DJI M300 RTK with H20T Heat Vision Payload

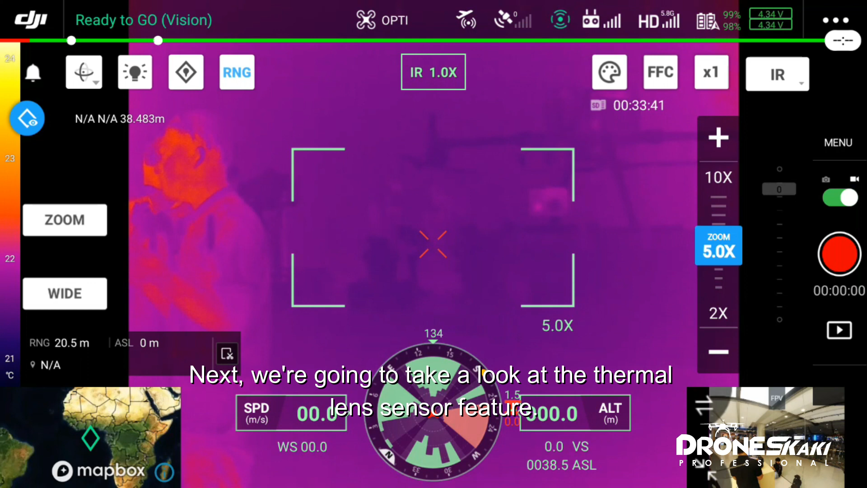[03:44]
Pertama, teramal adalah kemampuan untuk mengetahuan panas.
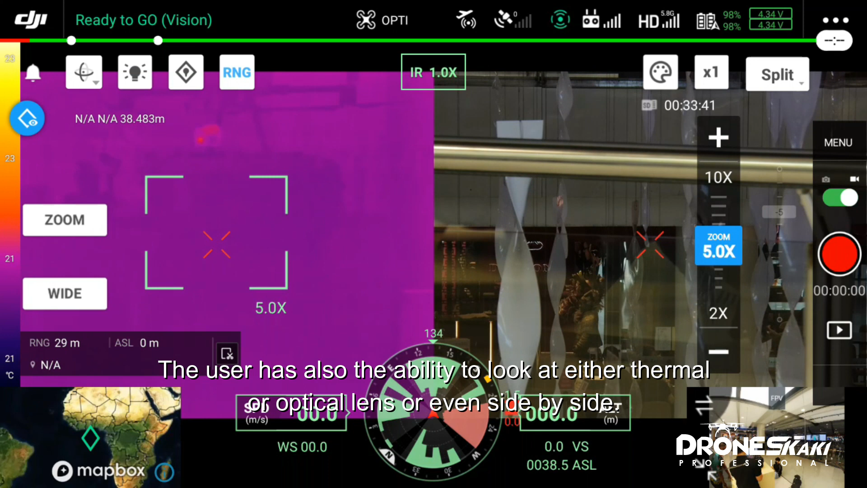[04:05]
Pertama, juga mempunyai kemampuan untuk melihat atau lensa termal atau optikal, atau bahkan bagian-bahan.
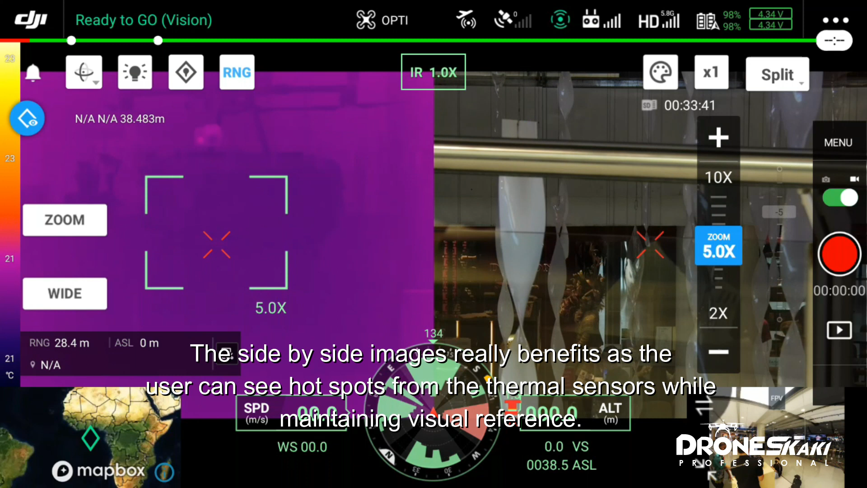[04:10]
Imagenan tersebut benar-bahan sebab pengguna menggunaan kemampuan panas daripada sensor teramal sehingga mempunyai pengetahuan visual. Selanjutnya, kita boleh melihat pelatit warna yang ada.
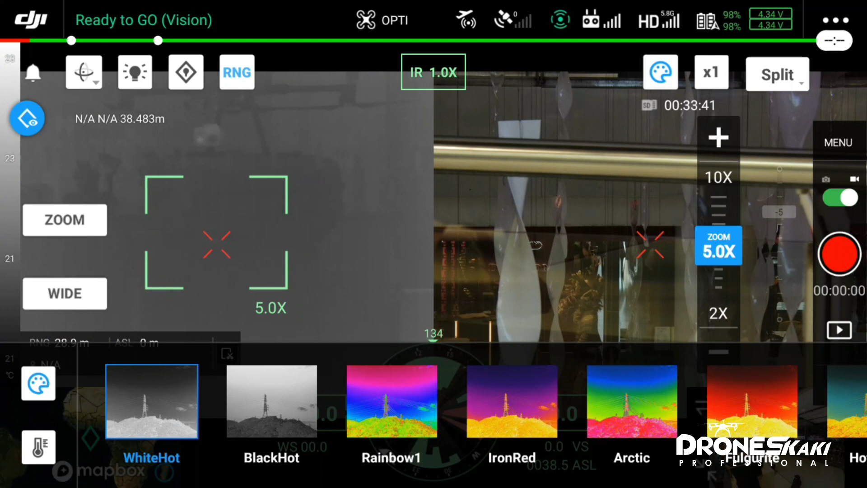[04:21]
Kita mempunyai kemampuan panas dan kemampuan panas, yang biasanya digunakan untuk aplikasi keselamatan publik. Selanjutnya, adalah rancangan dan rancangan, yang digunakan untuk aplikasi industri sehingga ia mempunyai pengguna melihat panas antara objek.
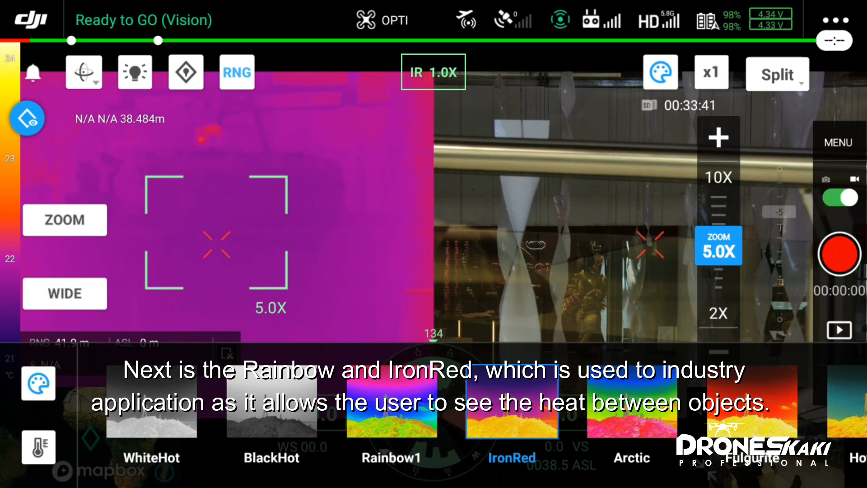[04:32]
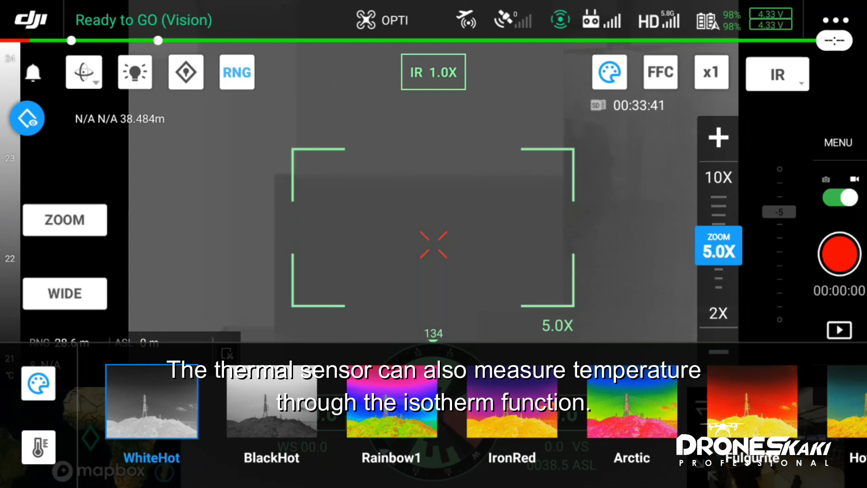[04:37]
Sensor teramal juga boleh mengguna kemampuan panas melalui fungsi isotherm. Dengan ini, anda boleh mengguna kemampuan panas melalui fungsi isotherm.